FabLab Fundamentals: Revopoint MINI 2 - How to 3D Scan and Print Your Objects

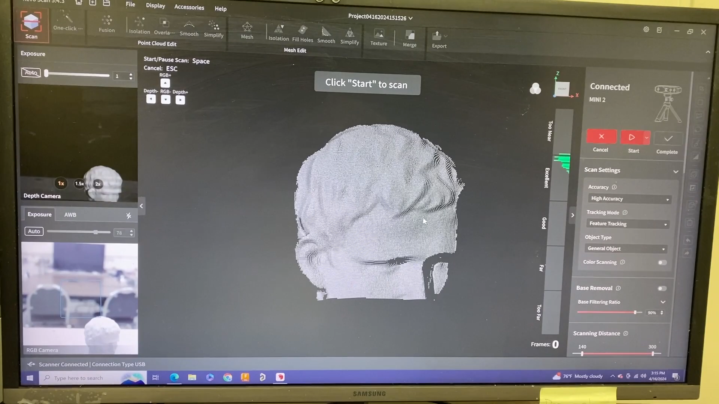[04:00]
For this, you're going to be mainly be focusing on beast, the exposure and also. So basically, it's the exposure towards the depth camera, and then the exposure to the RGB camera.
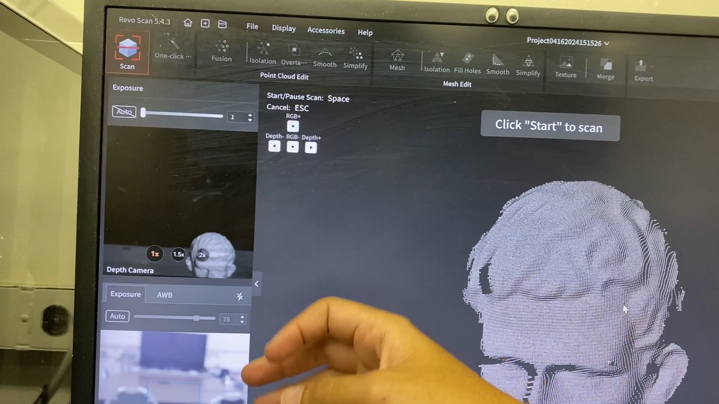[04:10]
The main one you're going to be focusing on is the depth camera. And then if you want a scan with color, that's what the RGB cameras for.
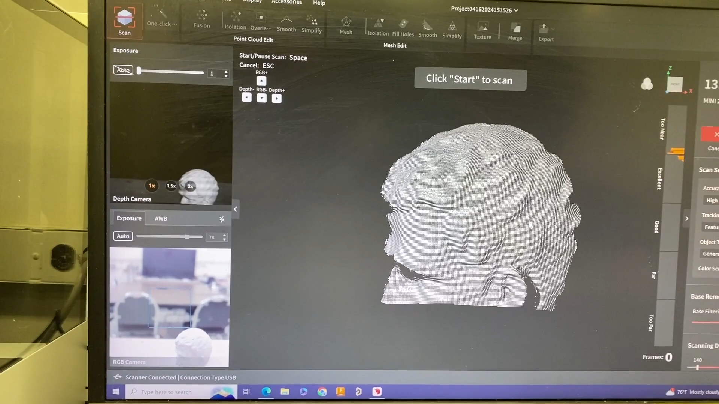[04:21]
So moving back to our scanner,
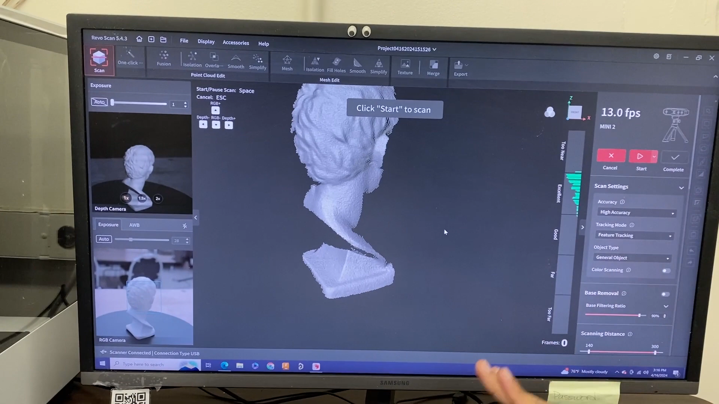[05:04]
it'll tell you whether it's too far, far, good, excellent, and too near. You want to aim towards this excellent description.
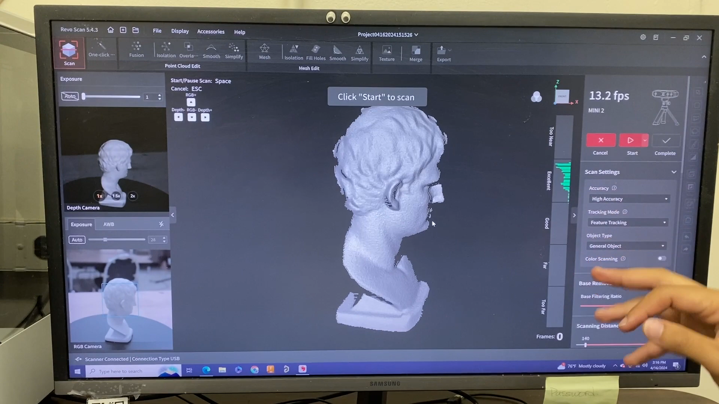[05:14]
And as you move your scanner in and out, adjust the angle, this will vary.
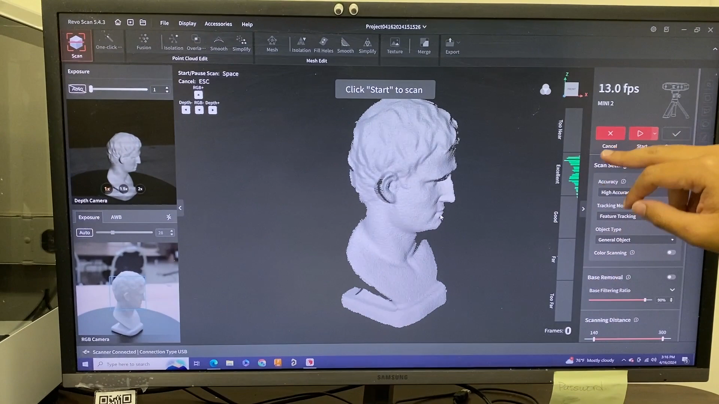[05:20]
And so you can see here, I got it in the excellent range. And as it spins, of course, depending on your model, it may go up, it may go down. But as long as it's in this area, it should be fine.
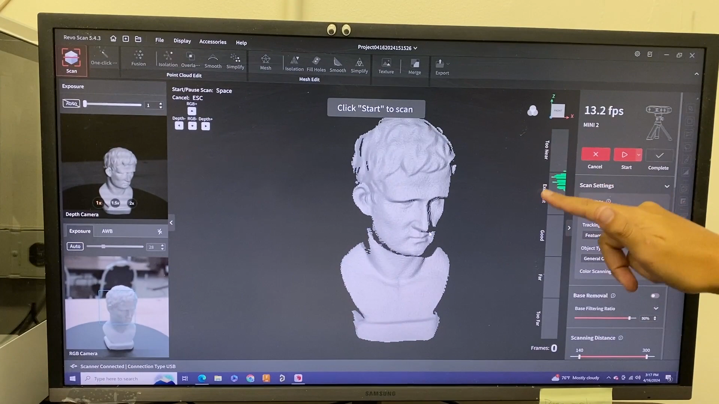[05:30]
And then you could tell from the RGB camera here, that you kind of want your part to be within this square.
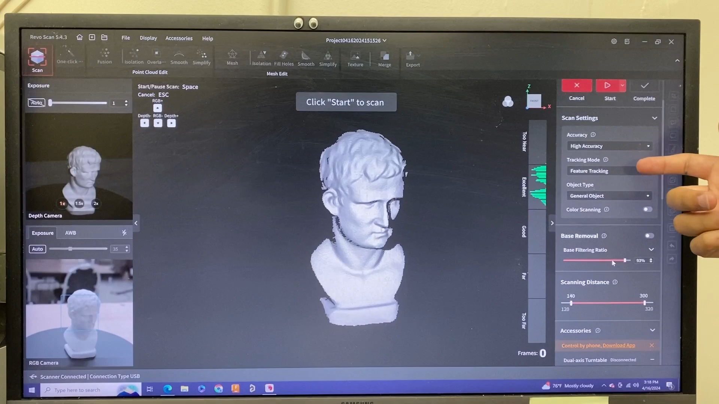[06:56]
a tracking mode, it could be feature tracking, or it could be marker tracking.
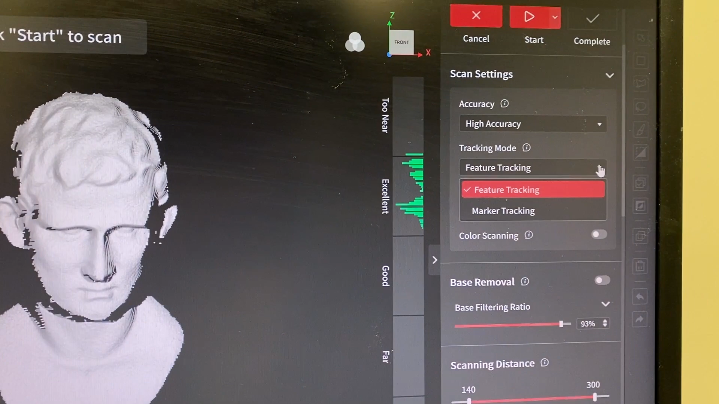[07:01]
That'll be depending on whether you put the dots on your part. And here's the drop down menu for the accuracy. Most of the time we go with high accuracy.
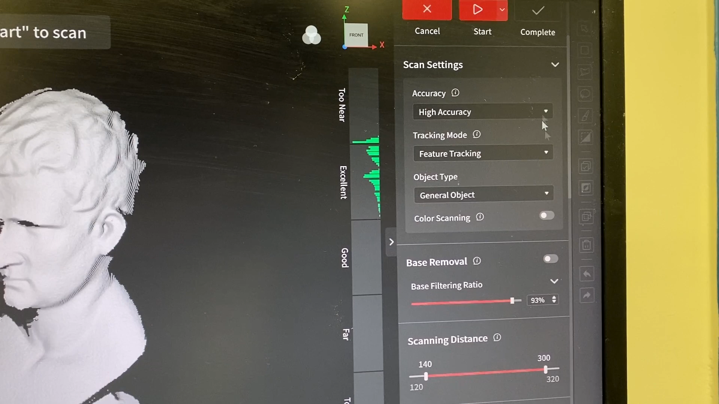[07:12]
And then object type, you see dark object here, but ours is a lighter object.
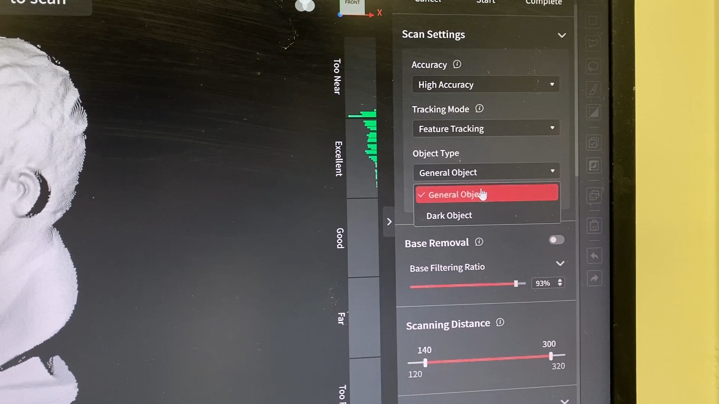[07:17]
So we just hit general object. And then all these you can play around with if you choose to do so.
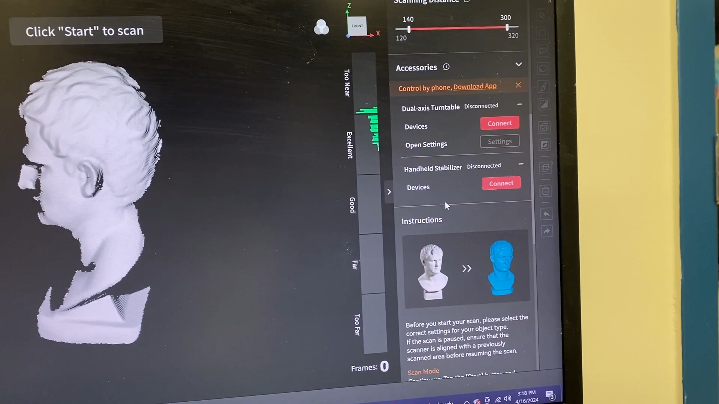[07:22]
And it has a description of each and every setting you can change down below.
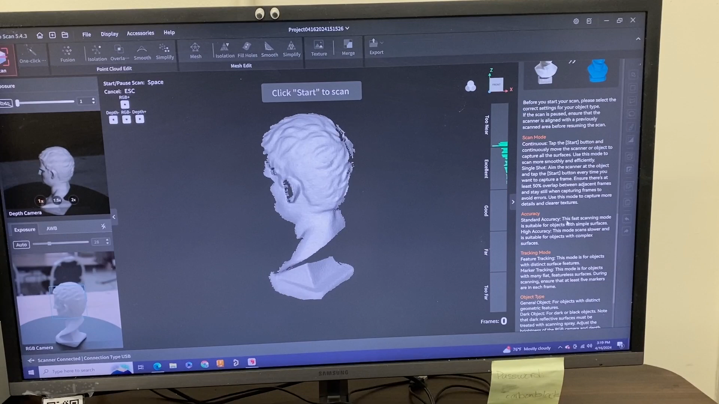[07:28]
So once we got our part set up, we can hit start.
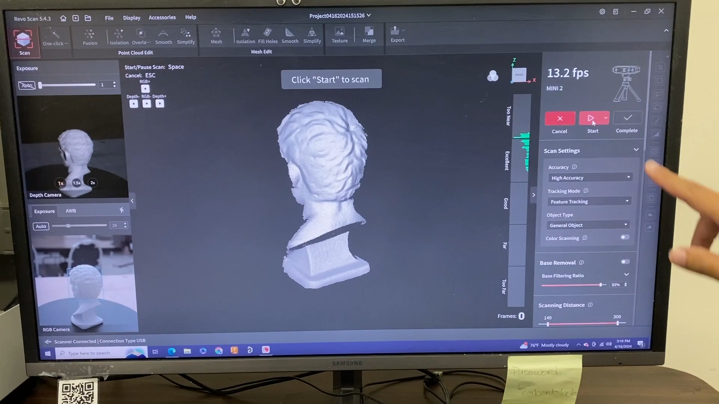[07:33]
So this triangle right here, hit start.
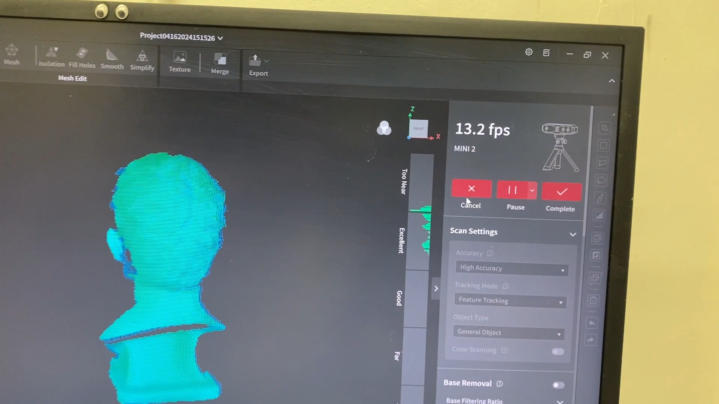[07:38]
And then you can look at the screen here that this is everything the scanner is catching.
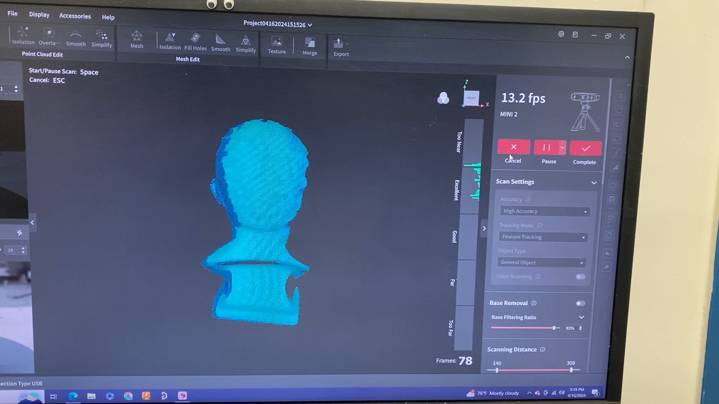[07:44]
And so this may take a while, you want to make sure you get every edge, every corner, especially at the end, since this is on a turntable, we will have to get the underneath portion to get the full model.
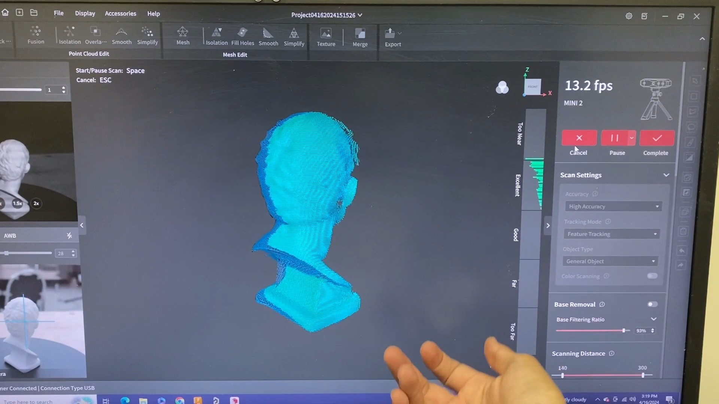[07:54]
I'll show that to you when we get to that part.
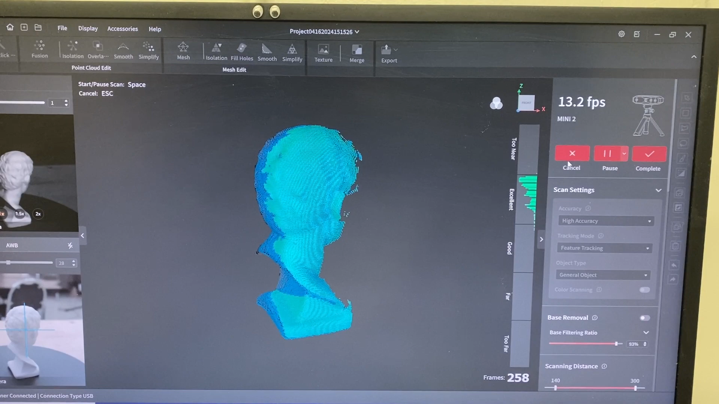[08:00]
So with most of the exterior faces already scanned,
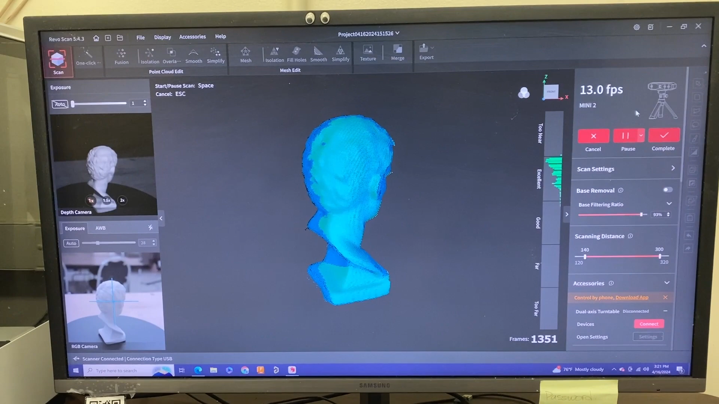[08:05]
you can hit pause right here, and this will stop the scanning process.
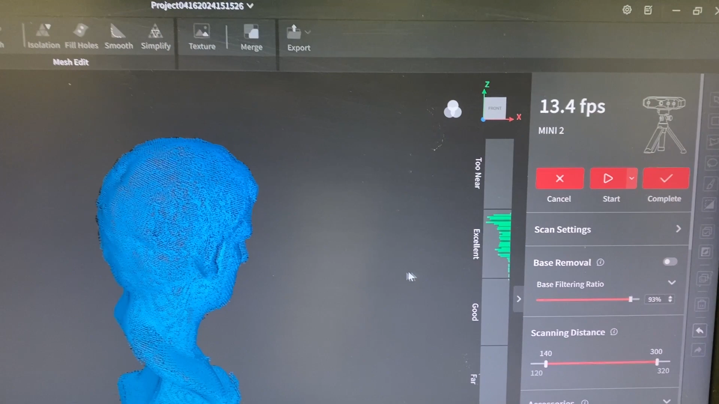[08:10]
And then you can also look at your model, like see what has been scanned so far.
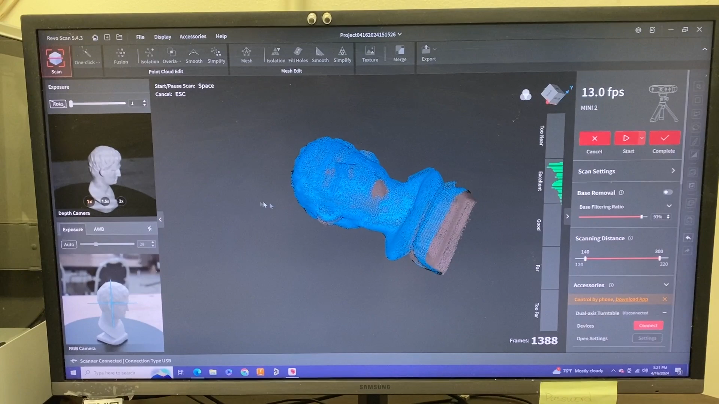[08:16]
And so just look around and you can see all these open portions on those are places that the scanner has not reached.